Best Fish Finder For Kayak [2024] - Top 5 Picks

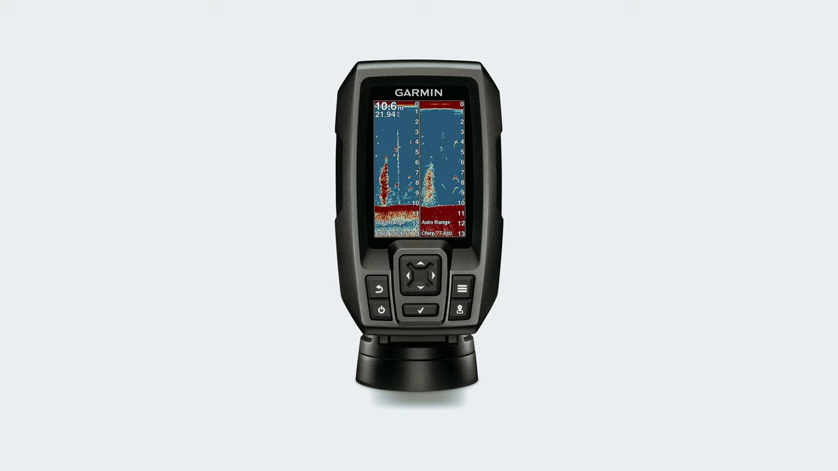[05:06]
On screen: depth 10.6 m
At number 2, Garmin Striker 4. The Garmin Striker 4 with transducer is a compact and powerful GPS fish finder that is perfect for anglers looking for an easy-to-use and efficient tool to enhance their fishing experience.
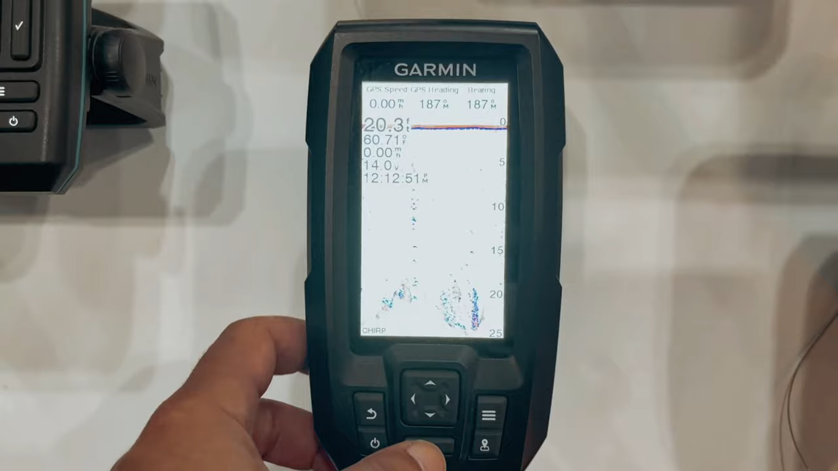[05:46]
The 3.5-inch display size is perfect for viewing information at a glance while out on the water. Additionally, the built-in flasher mode allows for easy viewing of sonar data in a classic format,
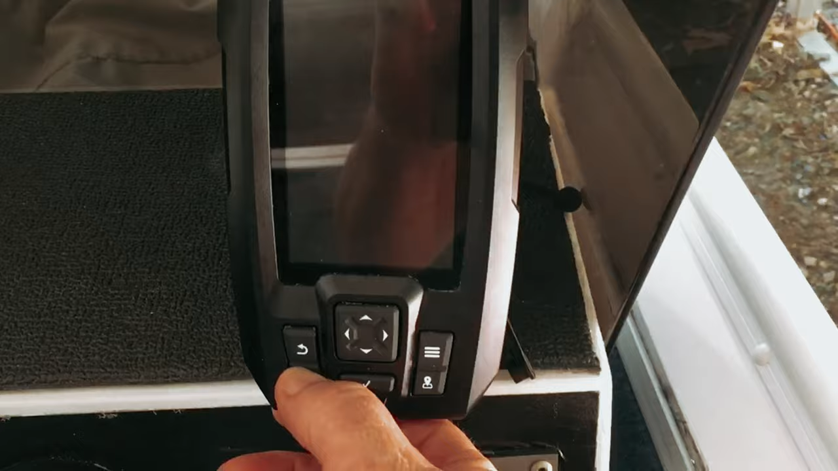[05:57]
making it ideal for ice fishing or vertical jigging.
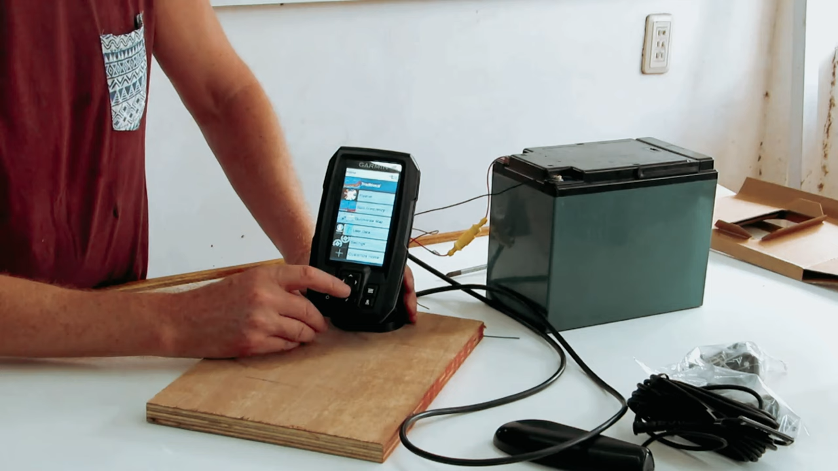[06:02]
With Chirp Sonar technology, the Garmin Striker 4 offers a continuous sweep
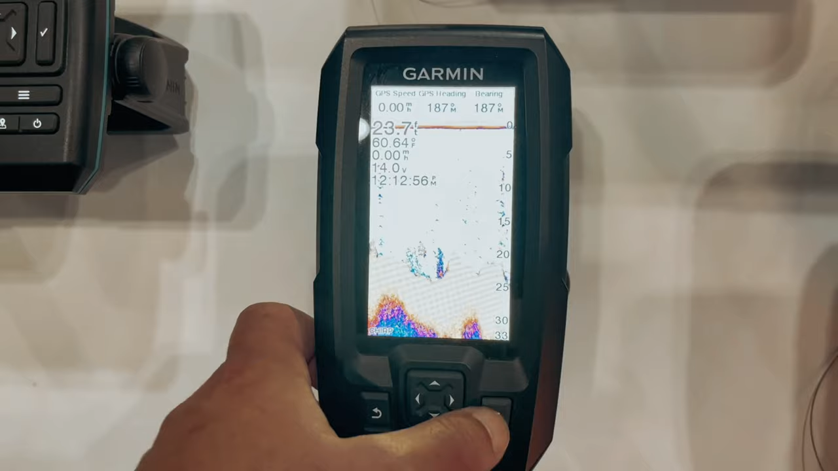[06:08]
On screen: depth 23.7 ft
of frequencies that provide a wider range of information, resulting in crisper fish arches and better target separation. The Waypoint Map feature allows you to mark and navigate to specific locations like brush piles,
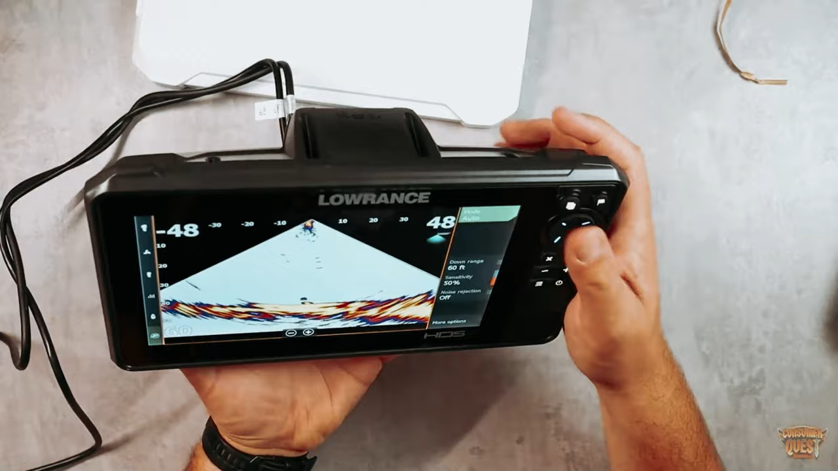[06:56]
this fish finder offers lightning-fast response times and seamless integration of technologies like
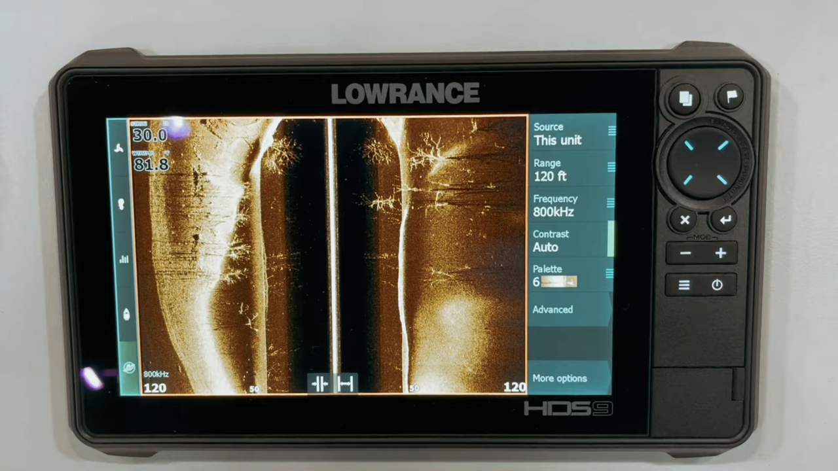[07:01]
StructureScan 3D and Mercury Vessel ViewLink.
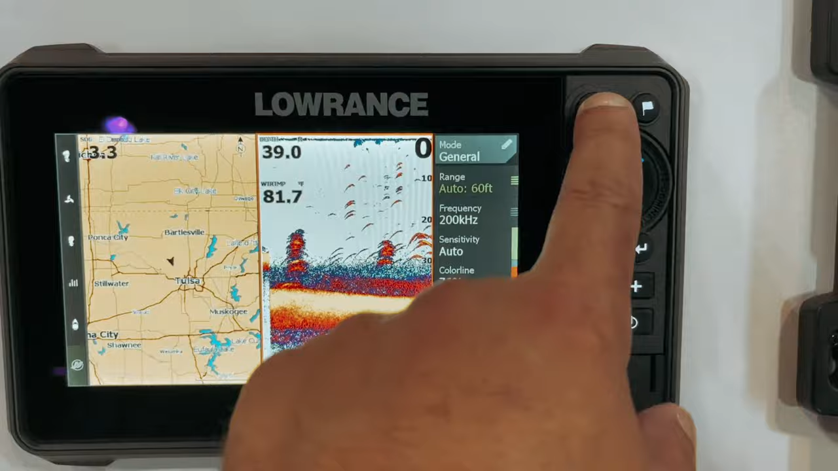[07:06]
One of the standout features of the HDS Live is its dual-channel Chirp Sonar capability,
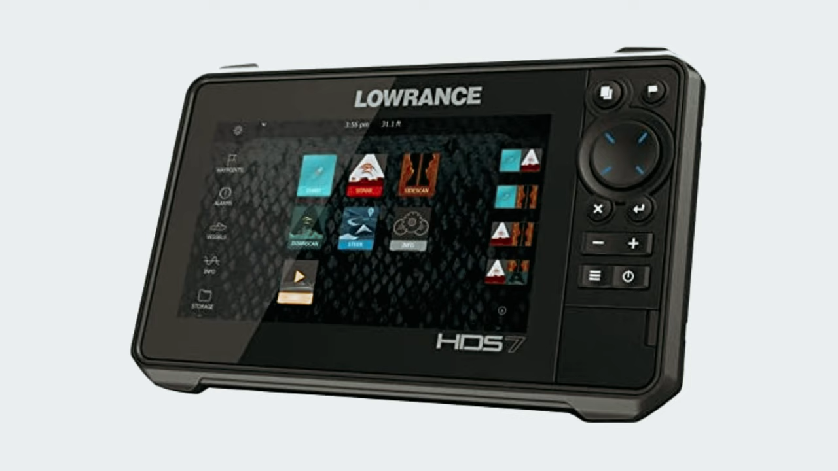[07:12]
allowing you to view two Chirp channels simultaneously for enhanced target separation and fish detection.
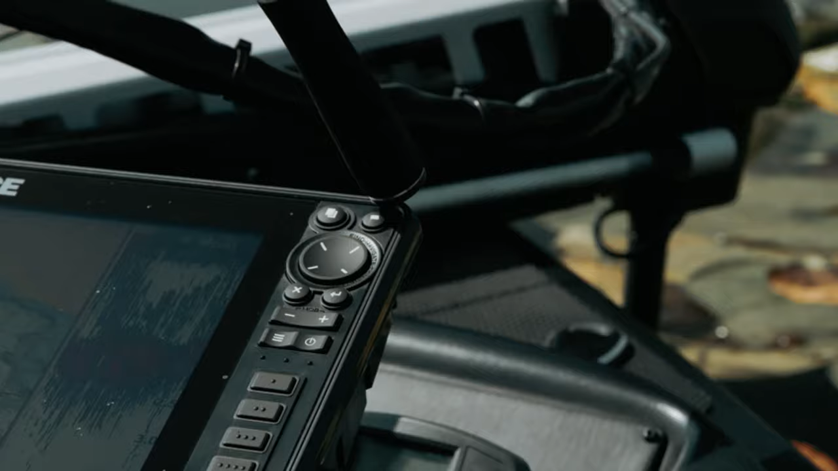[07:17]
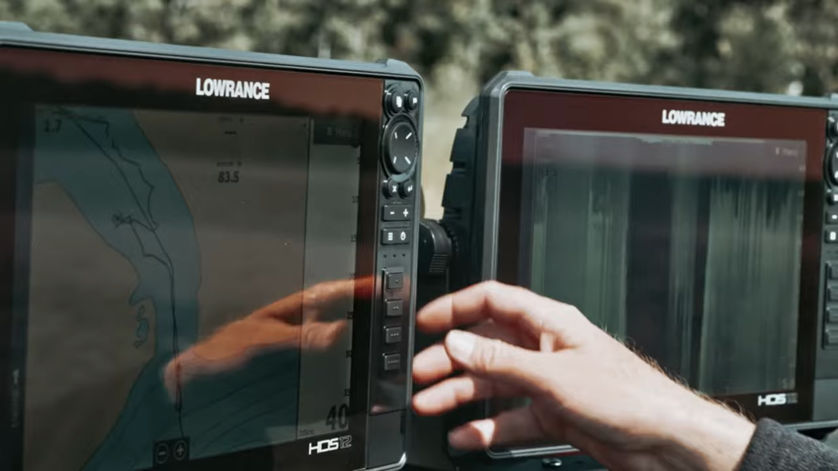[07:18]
The dynamic color range provides unparalleled visibility,
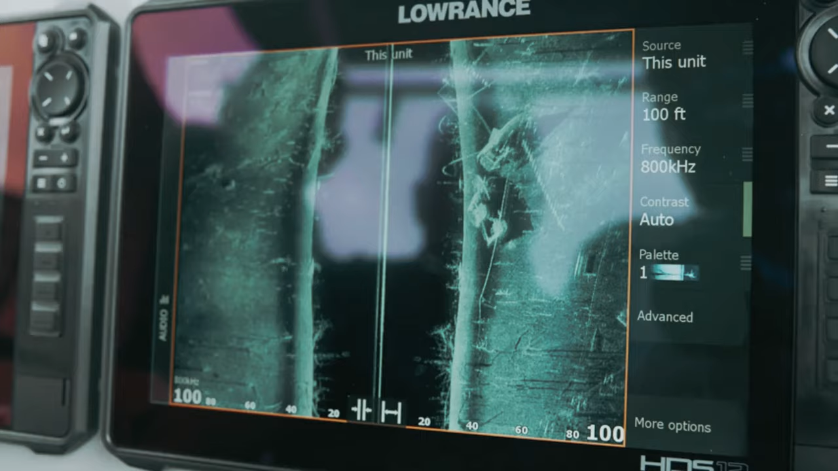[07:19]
ensuring that you never miss a potential catch.
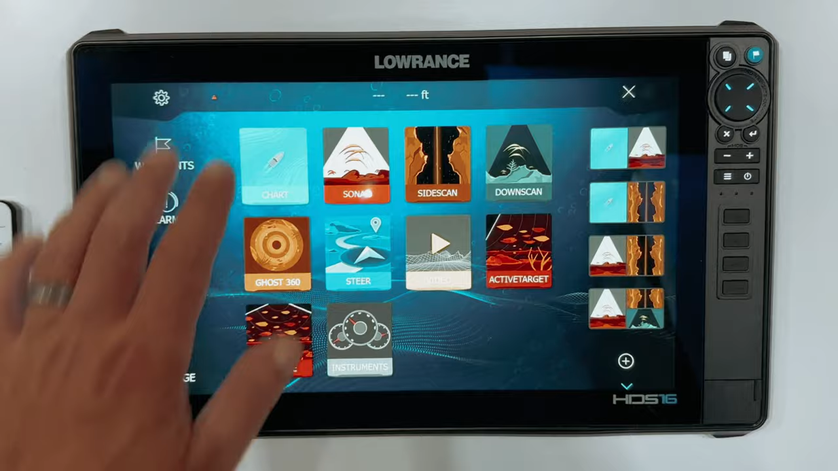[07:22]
The clarity and detail provided by the HDS Live's color sonar are remarkable,
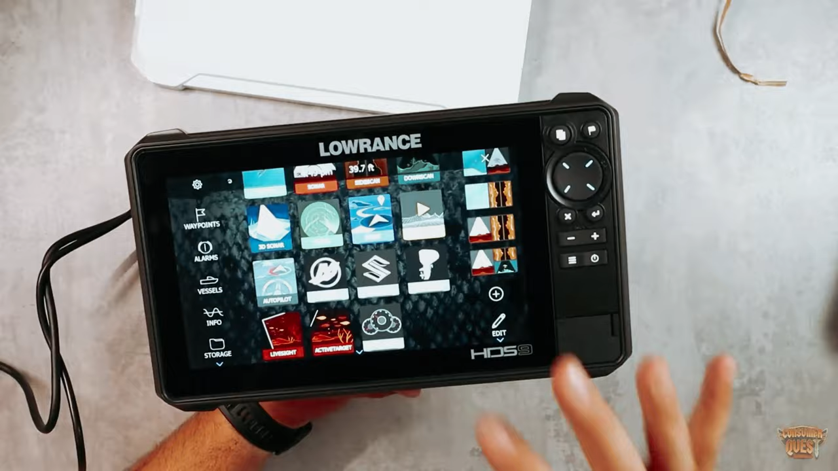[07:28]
giving you near-photographic quality images of fish and structure below and to the sides of your boat.
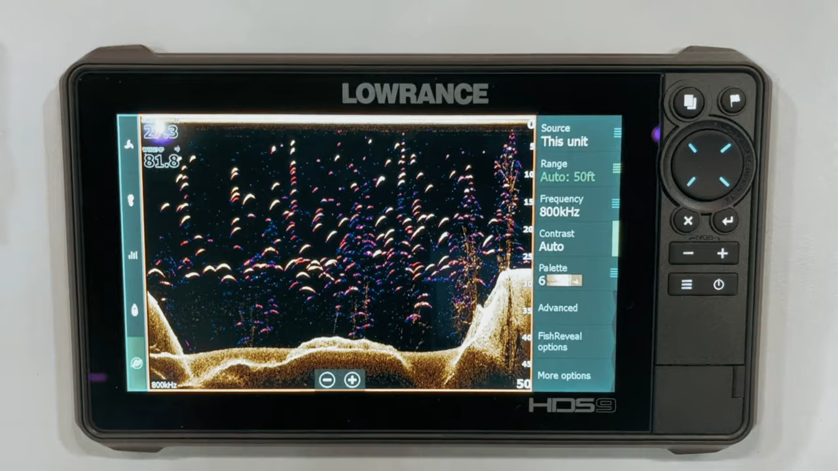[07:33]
Navigation is made easy with the HDS Live's automatic route planning,
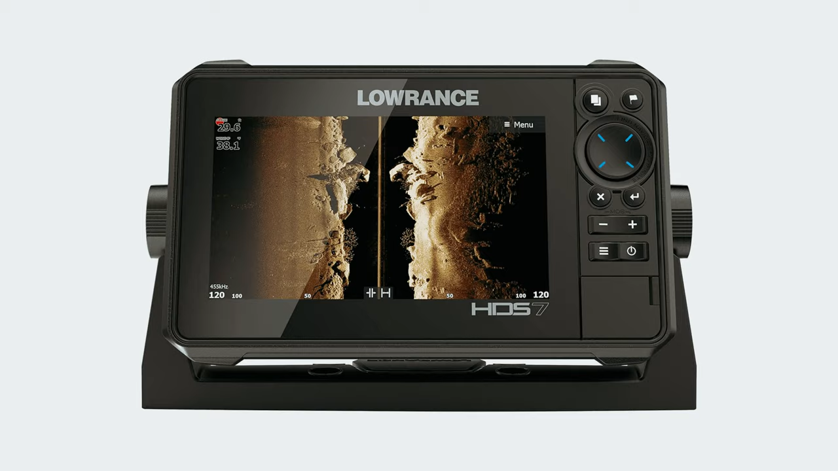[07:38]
which plots the shortest and safest course based on your boat specifications.
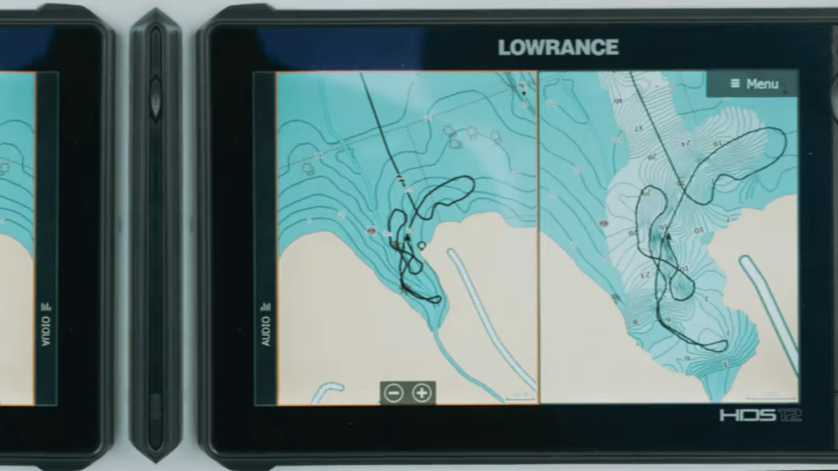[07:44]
This feature,
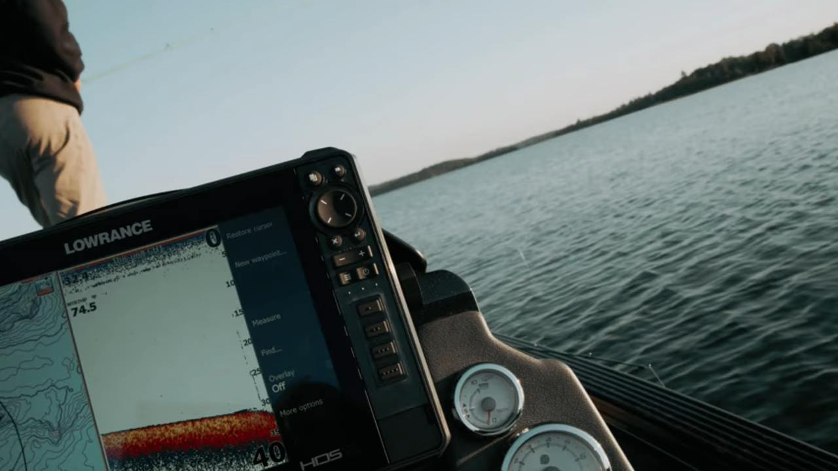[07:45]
combined with the option to use CMAP Max N Plus charts or Navionics charts, ensures that you can navigate with confidence.